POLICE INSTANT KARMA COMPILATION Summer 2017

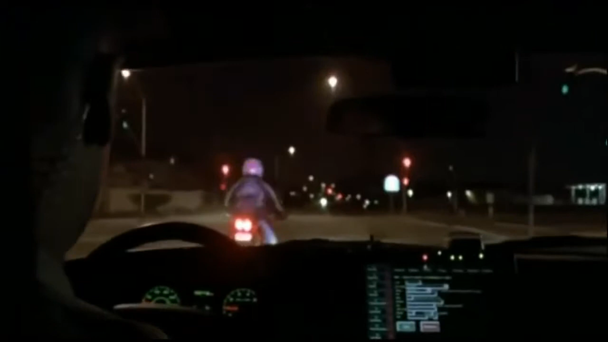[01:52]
Edward. Ida, Ocean, Nora, he just lynched. Speeds are at about 80. Traffic conditions are light.